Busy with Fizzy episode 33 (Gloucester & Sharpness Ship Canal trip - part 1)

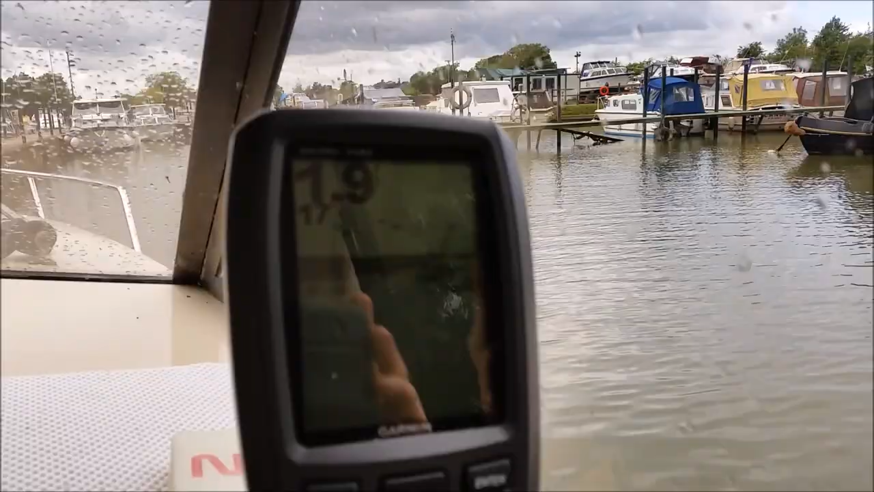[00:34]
As you can see, the water is a little tad bit shallowy at the moment.